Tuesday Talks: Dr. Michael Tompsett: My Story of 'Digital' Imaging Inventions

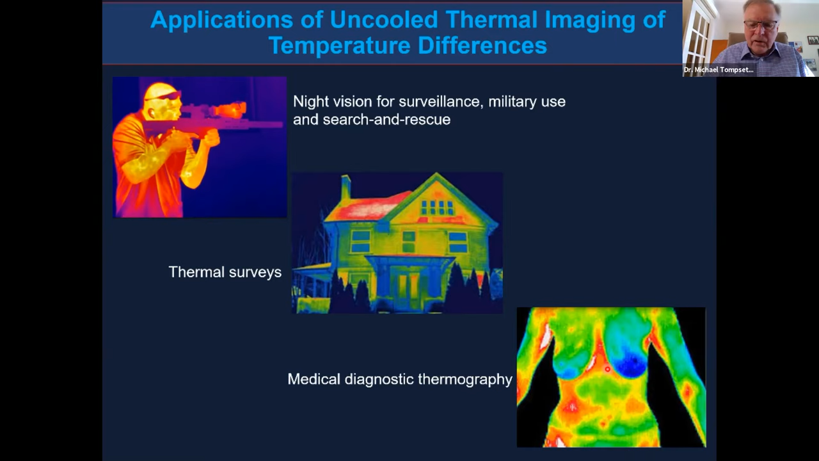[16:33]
And there's also a developing field for medical diagnostic thermography. I gave a lecture in London a couple of years ago to a group of work to a group of thermographer medical thermographers. Now we're going to move back to thermal imaging.